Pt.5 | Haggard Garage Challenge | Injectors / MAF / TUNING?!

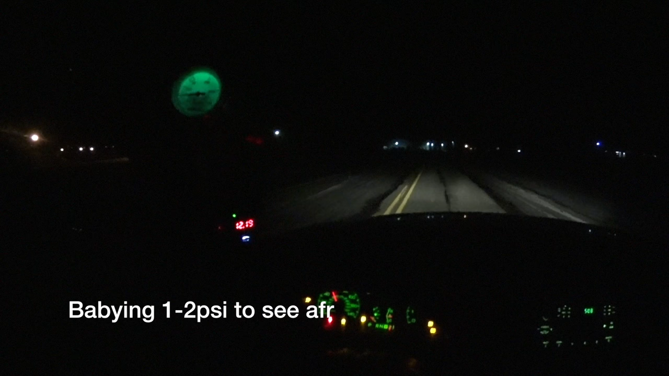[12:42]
Yeah, the air fuel's way, way pissed off. Clean or fucker. Yeah, that seems like it. I'm really pissed off, huh? Yeah, it's like 17.
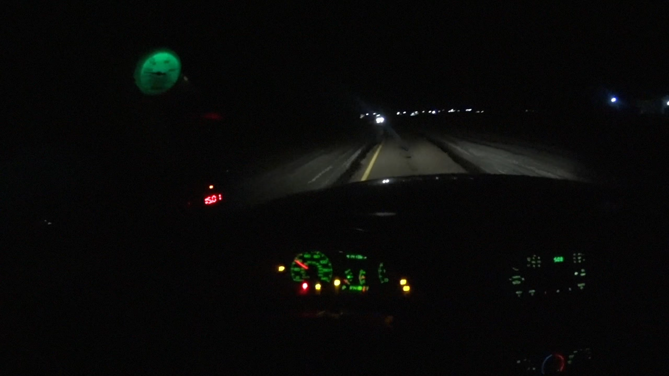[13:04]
Yeah, the hood doesn't latch quite yet.